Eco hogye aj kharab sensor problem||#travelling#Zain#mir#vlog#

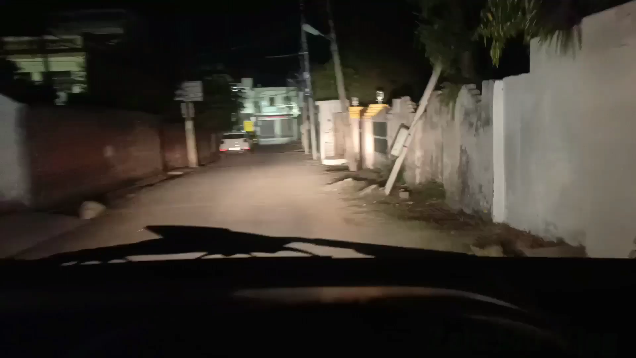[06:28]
सो गाइस फाइनली पहुंच चुके हैं हम सिद्रा, जो कि आप देख सकते हैं सिद्रा की मार्केट,
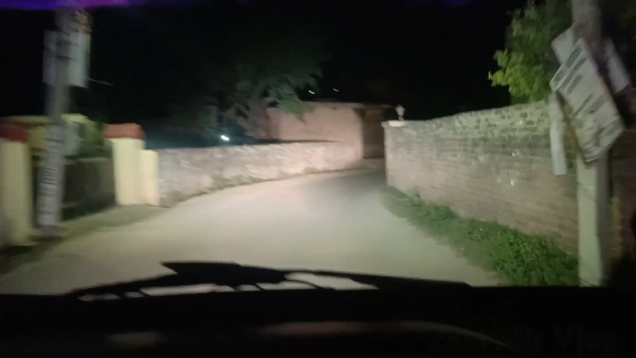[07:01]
इस टाइम तो यहाँ पे कोई है नहीं, क्योंकि इस टाइम बज चुके हैं रात के 11:15। और फाइनली हम अपनी लोकेशन पे पहुँच चुके हैं,